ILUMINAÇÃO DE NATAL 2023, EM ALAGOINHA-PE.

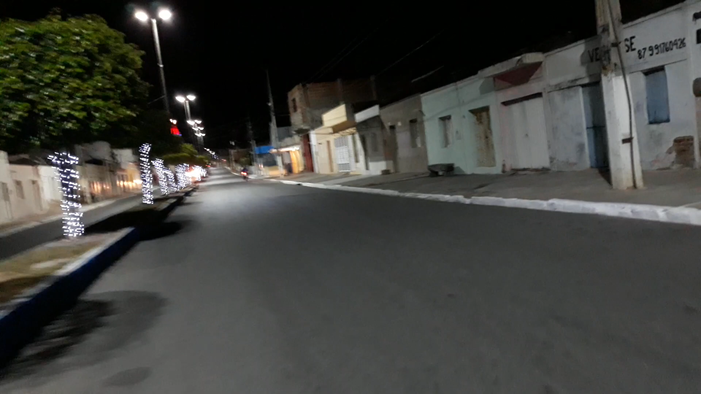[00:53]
Estamos vendo aí como está a iluminação da nossa cidade, né? Muito linda, por sinal. E a igreja também, que está muito linda.
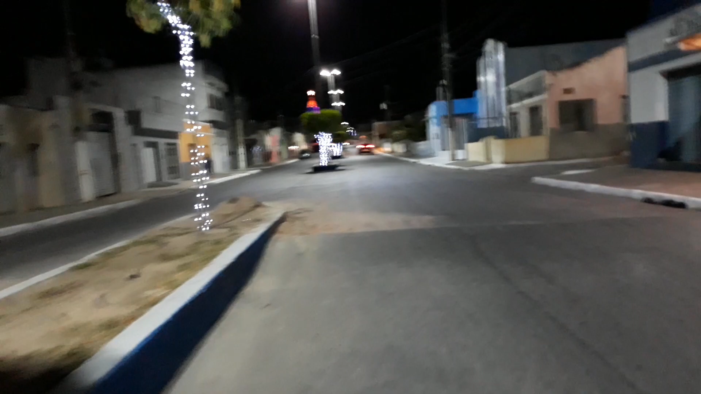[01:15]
Opa!
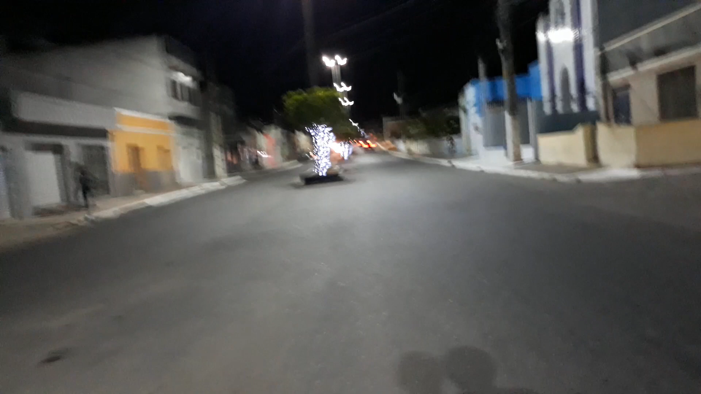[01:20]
Aí a nossa amiga Edilson, mais um inscrito no nosso canal. Isso aí, vejo que esse ano está muito lindo a nossa cidade. Parabéns a todos os organizadores, né?
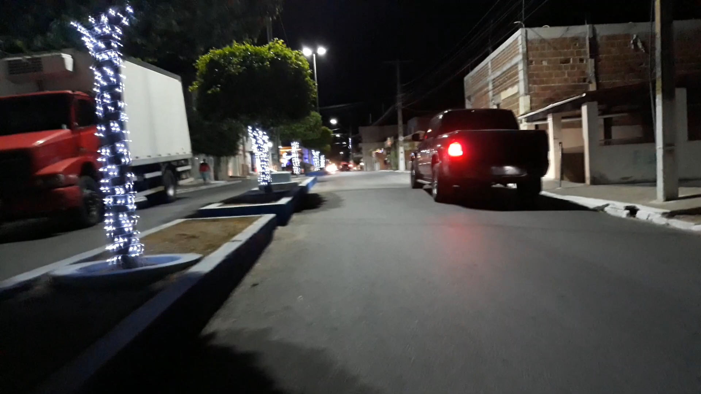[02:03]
Primeiro vídeo da noite, né, do nosso canal, aproveitando aqui os momentos que estamos próximos do Natal e a cidade está linda, maravilhosa.
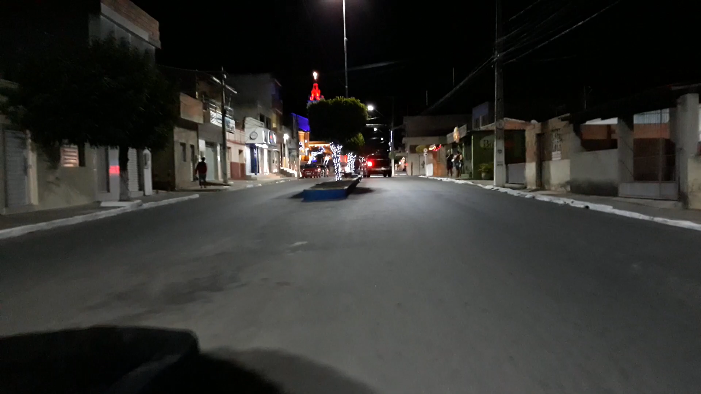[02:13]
Aproveitando, levando esse vídeo para você.
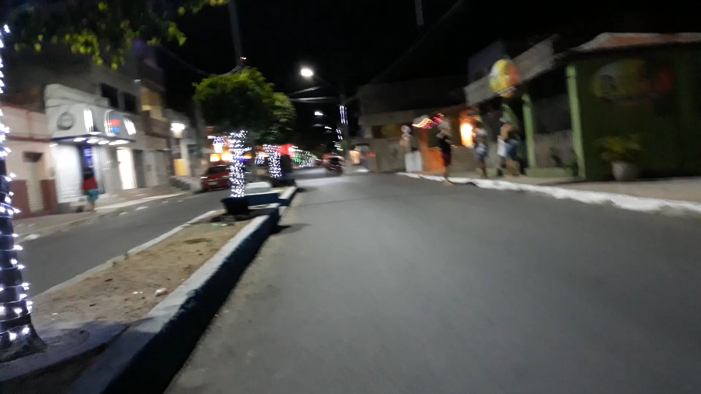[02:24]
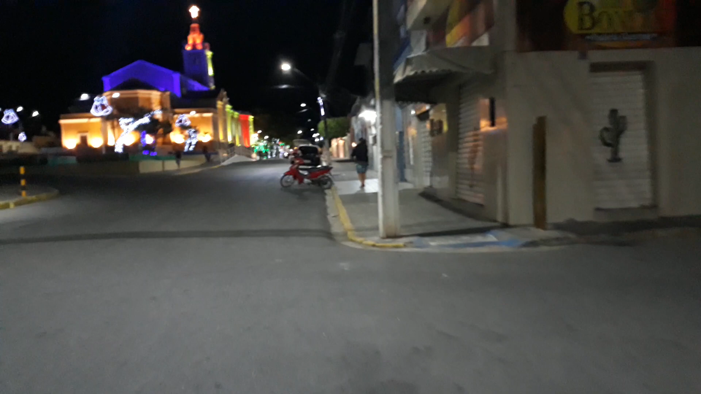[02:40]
Observar também, a igreja está muito linda, bem iluminada, toda a cidade está linda.